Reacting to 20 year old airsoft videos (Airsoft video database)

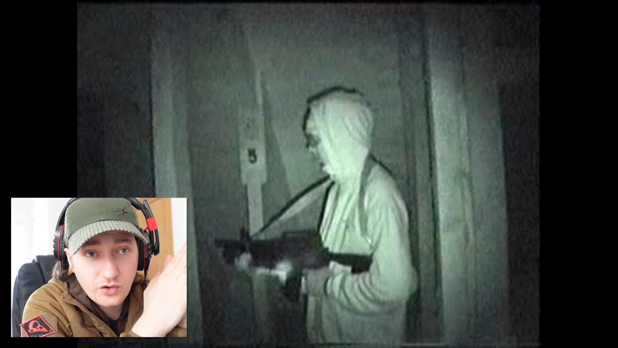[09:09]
All of the guns that I've got were because of these f***ing videos. This guy this was amazing for us seeing night vision footage. Again look stay rogue big f*** off scope on it.
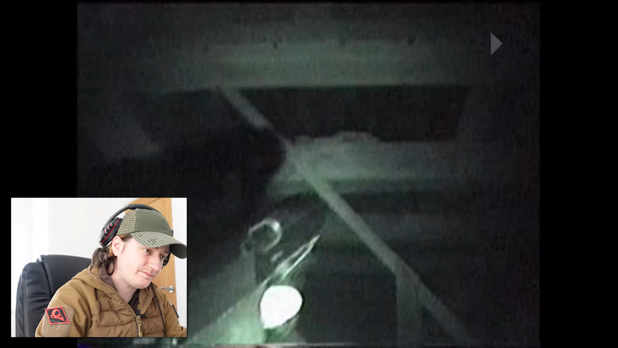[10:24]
anyway trigger display this night vision gameplay was just intense I love this bit of editing here are you ready see these guys look at them